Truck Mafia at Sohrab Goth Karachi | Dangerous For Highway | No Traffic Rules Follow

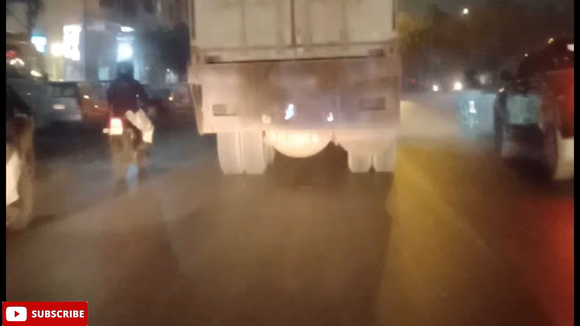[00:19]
अगर आपको करीप से जिगाऊं तो यह आप देखें इस ट्रॉलर में एक लाइट भी मौजूद नहीं है जो कि हाइवे के लिए बहुत जादा दरूरी होती है अगर इस
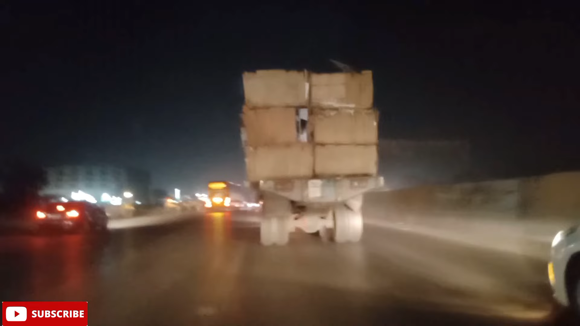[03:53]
कि आपको खत्रे से ब जा सके अब ये के माली नुक्सान तो होता है ये वो ट्रक वाला तो आगे घुजर गिया है वगर अगर